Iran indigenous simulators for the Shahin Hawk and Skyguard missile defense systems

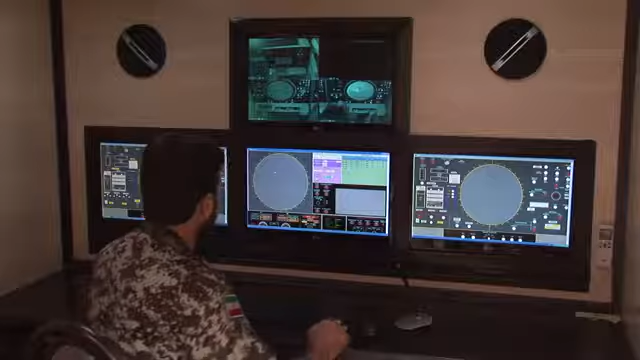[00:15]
The new apparatus enables air defense trainees to experience real electronic war conditions through simulation.